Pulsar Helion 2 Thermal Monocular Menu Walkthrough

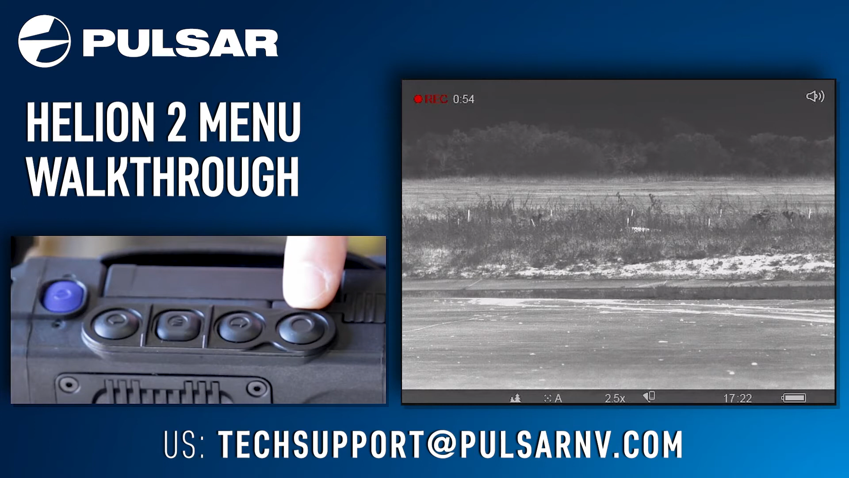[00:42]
while long press will stop and save the video while you're not recording one long press of the video button will switch it into photo mode in photo mode one short press will take a still shot moving to your down arrow button one short press will zoom in scaling the zoom up each time one long press of this button will bring up your picture-in-picture box one short press while picture-in-picture mode is activated will scale the zoom in the box another
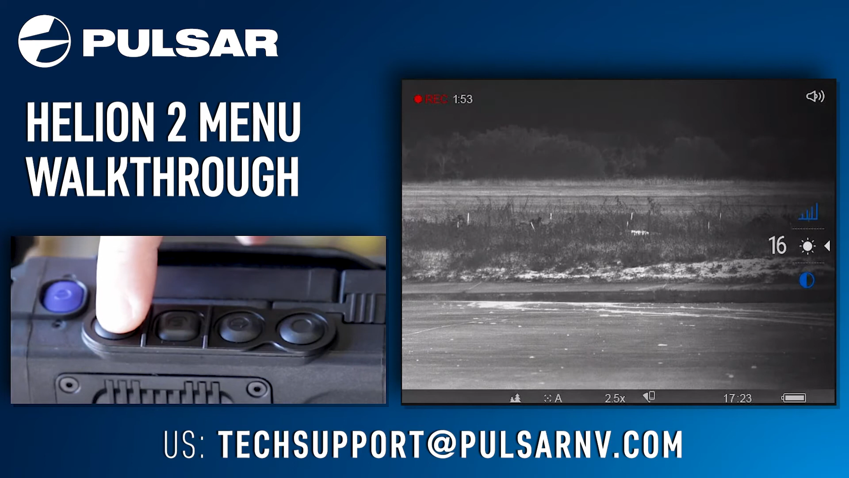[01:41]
using the up and down arrow buttons will be how you adjust the levels of your brightness and contrast one long press of the menu button will exit out of the shortcut menu moving to your up arrow button one short press will switch between your modes one long press will switch it from white hot to black hot
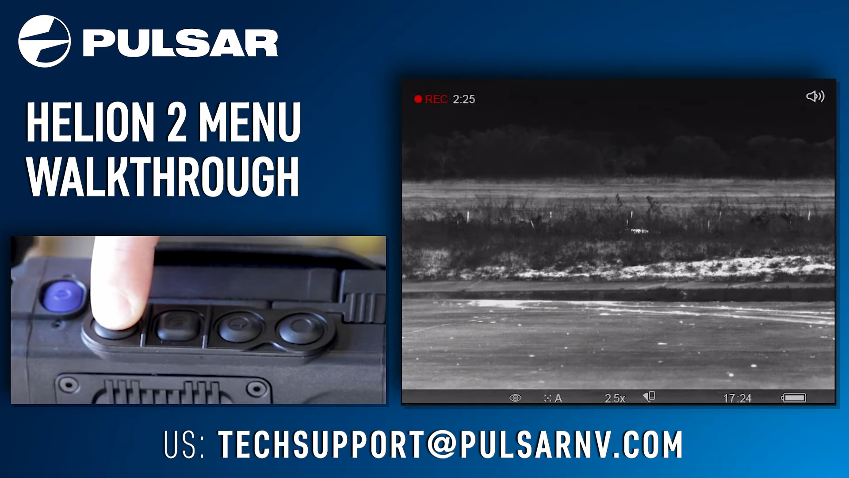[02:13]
moving back to the menu button one long press will open up the full menu starting
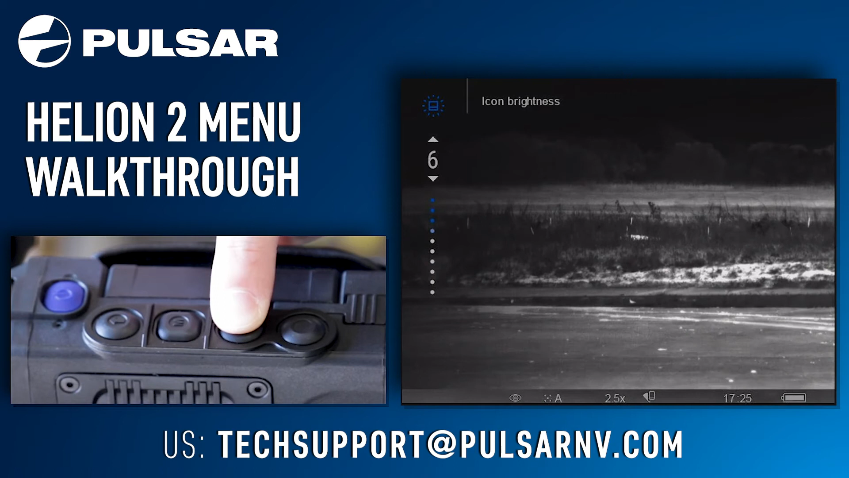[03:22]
of the icons on the display your next menu option is calibration mode
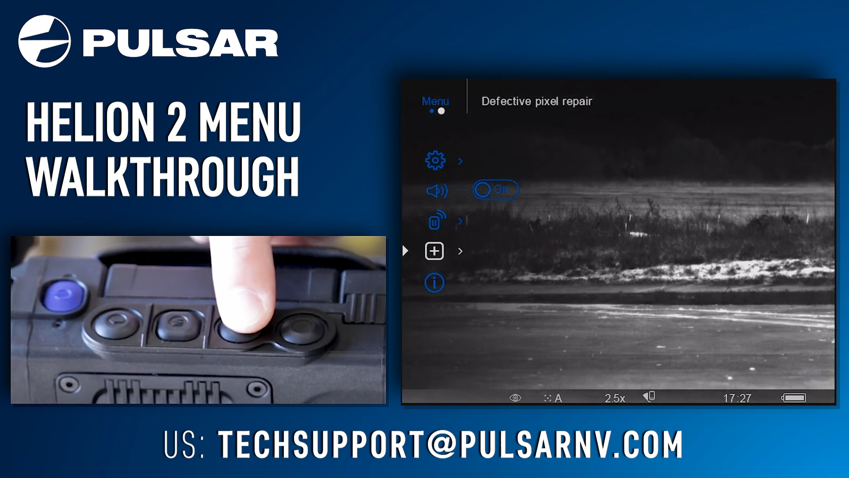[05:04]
your last menu icon is device information in here you can find helpful information like the SKU